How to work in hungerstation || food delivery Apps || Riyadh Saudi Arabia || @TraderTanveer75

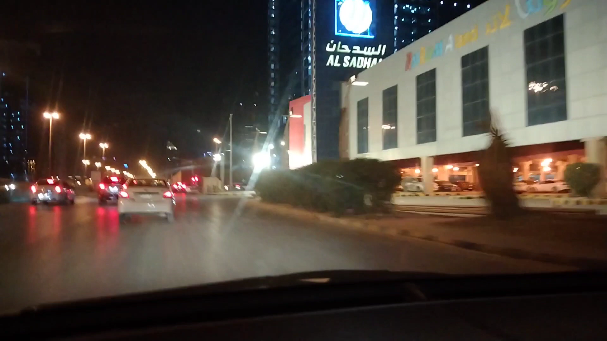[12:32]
درحل صدحان ہے یہاں پہ لیکن ابھی بارہ بج گئے ہیں پتہ نہیں بارہ بجے کلوز ہو گیا ہوگا نہیں تو دو بجے تک مارکٹ بارہ بجے تک ہے پھر اس کے بعد دو بجے تک ہے
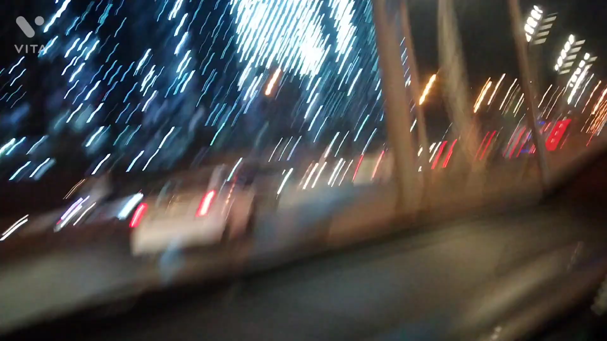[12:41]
اور پھر چار
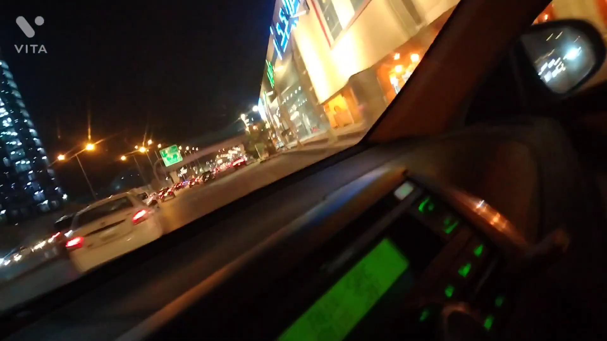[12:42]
بجے تک ریسٹرینٹ کھلتے ہیں اور امرجنسی میں ہسپیٹل ہوگی رہا یا اور بھی ٹونٹی فور آورس والے وہ تو ٹونٹی فور آورس کھولے رہتے ہیں ٹھیک ہے اس طرح کا مارکٹ روٹین
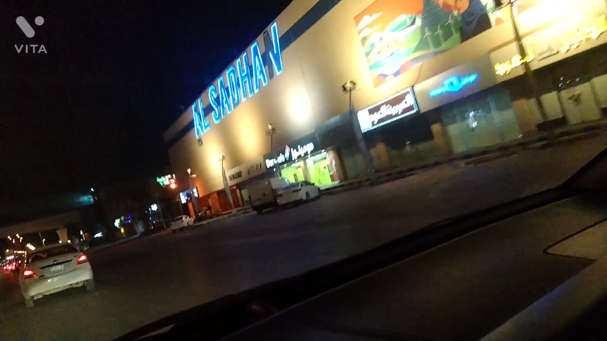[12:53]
ہے ہی در آپ دیکھ سکتے ہیں مائیسٹر ڈومینوز پیزا ہے یہ کھولا ہے چار بجے تک شاید کھولا ہو رہا ہے جو کھانے کے مطابہ ریسٹرینٹ ہیں وہ چار بے تک کھولے رہتے ہیں ابھی میں آگیا انس بن مالک
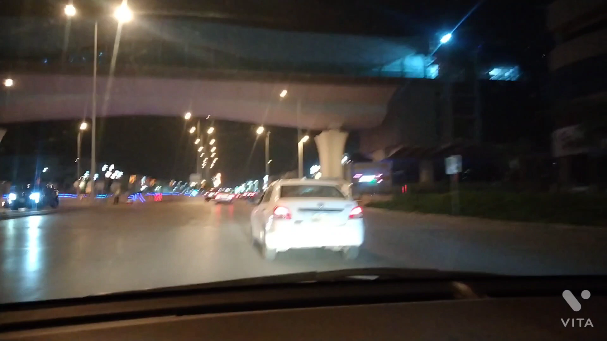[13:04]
پر اس روڑ کا نام ہے انس بن مالک روڑ اور اس پر میں اوڈر کو ڈیلیور کرنے جا رہا ہوں یہ آپ دیکھ سکتے ہیں رائٹ میں ایک بائیک رائیڈر بھی جا رہا ہے
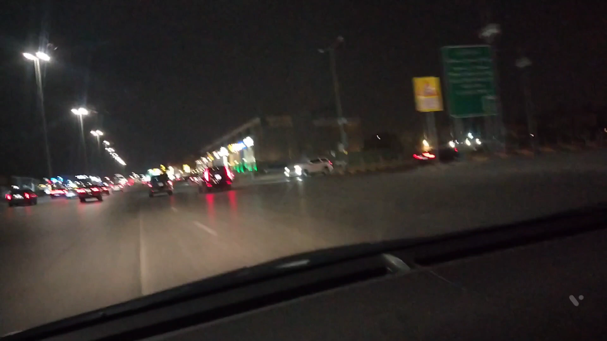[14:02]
میں بچ گیا ہے ڈیلیور کیا کتنا بچائے دو منٹ کا راستہ بچائے یہاں سے یہاں سے رائٹ جانا ہے اور پھر لیپٹ اور اس کا گھر وہی پاس میں ہی ہے ٹھیک ہے
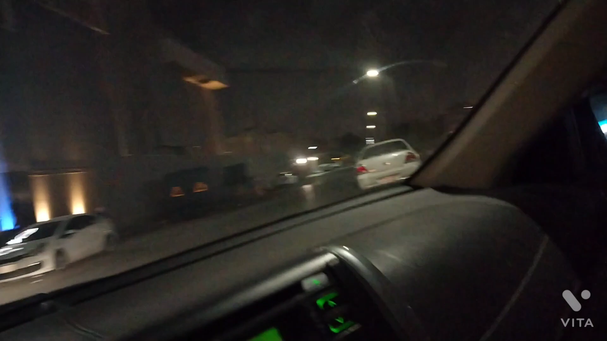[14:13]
یہاں سے رائٹ یہاں سے لیفٹ اور پیچھے میں اس کا گھر ہے مہجید کے پاس اس نے
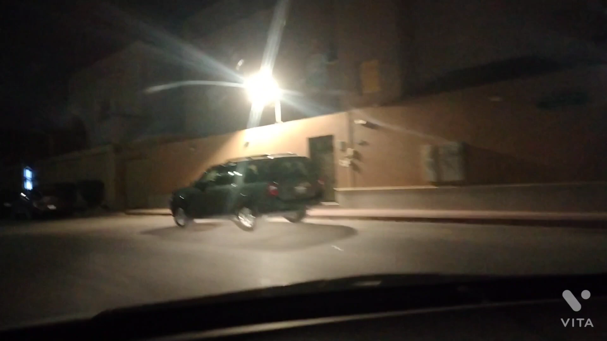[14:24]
لکھا ہوا ہے مہجید کے پاس میرا گھر ہے
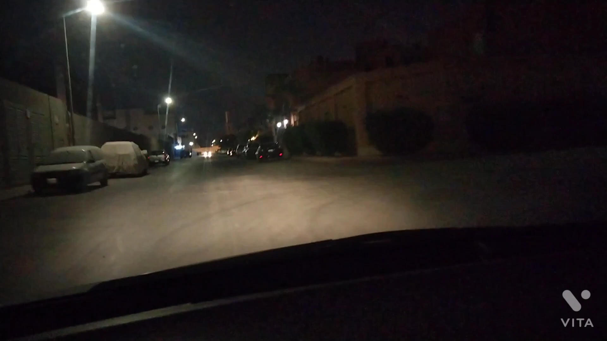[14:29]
اگر اندر آ چکے ہیں گلیوں میں یہ سب کے گھر ہیں ان کے اور سامنے میں مہجید مجھے دکھ رہی ہے آپ کو بھی دکھ رہی ہوگی